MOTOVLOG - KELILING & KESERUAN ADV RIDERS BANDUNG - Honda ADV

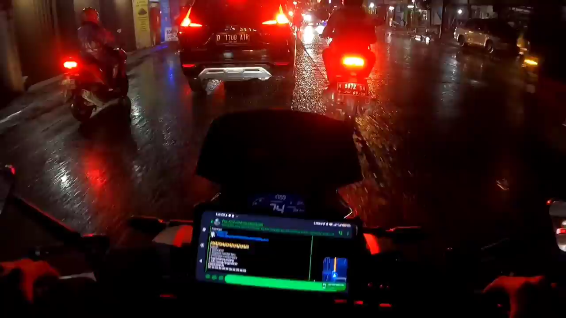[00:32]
Kemana? Ayo kemana? Ya sekarang kita mau ke apa? Peta Park ya. Ada kumpulannya apa? ARB. Kumpulan apa? ARB ya Ji. ARB. Jadi ya meskipun hujan ya Ji ya di malam Sabtu. Kalau kata orang Sunda mah kita teh udah kayak jelma anyar gitu pakai baju plastik.
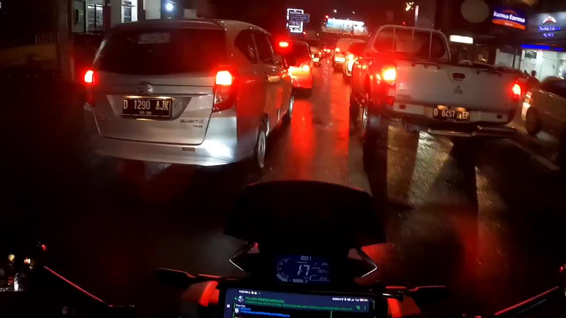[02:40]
Iya biar bisa sharing-sharing, ngobrol-ngobrol juga ya kan. Yuk macet sini, oh lampu merah deh. Lampu merah. Ini lumayan loh Ji. Stopannya agak lama nih. Apalagi yang depan. Stopan yang depan lah lama tuh. Berapa menit? Bisa 10 menit kali anjir. Iya. Iya, 10 menitan. Di depan 10 menitan tuh biasanya.
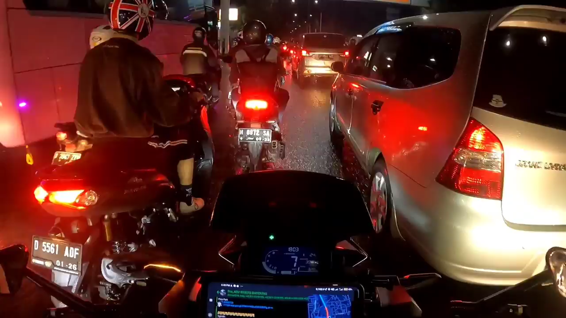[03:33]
Macet. Ya, nama juga Bandung ya Ji ya, meskipun hujan tetap aja rame. Pulang kerja. Mau pulang kerja itu. Pada bubaran kerja.
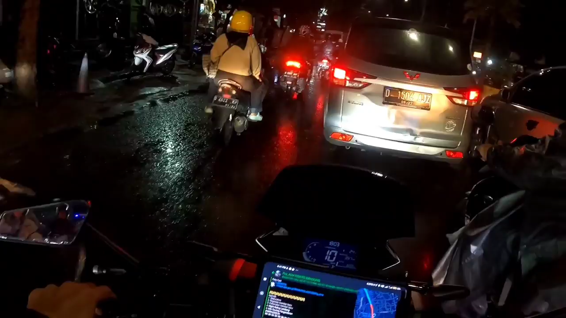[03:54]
Aduh, Pak, sok masuk, Pak. Bapaknya mau gak mau mengalah. Yuk masuk kanan. Ternyata bener sih Ji, pakai motor ginian dipakai jalan pelan itu susah ya, berat. Os.
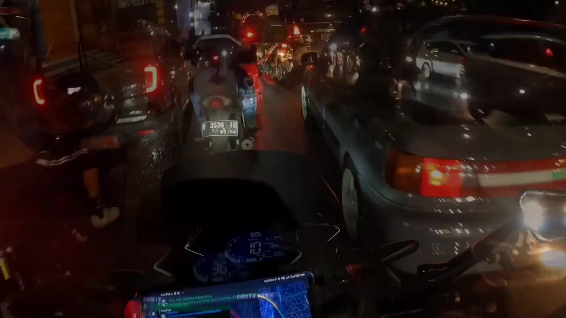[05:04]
Enggak di kanan kosong. Kosong sih. Oke, kalau kosong. Enggak apa-apa. Ush. Kayaknya om-omnya udah pada kumpul sih, Ji. Iya, kita yang telat tadi hujan. Tapi depan ada Adipi tuh.
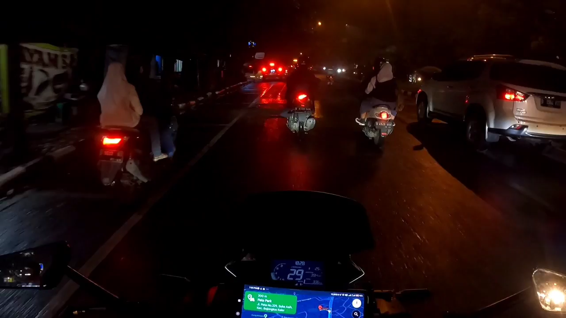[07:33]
Di depan mana ya? Ada depan lagi, dikit lagi.
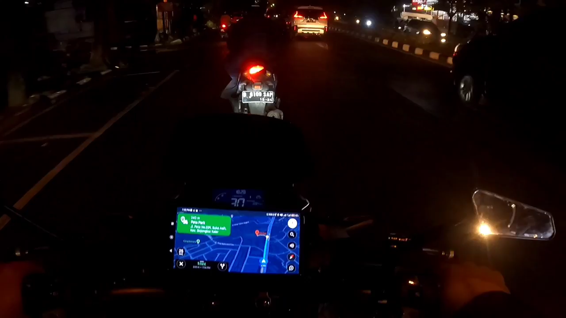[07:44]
Oh, enggak, kita ngambil kiri aja udah. Kita jalan santuy aja, ngambil kiri. Kita punya di depan kelewat.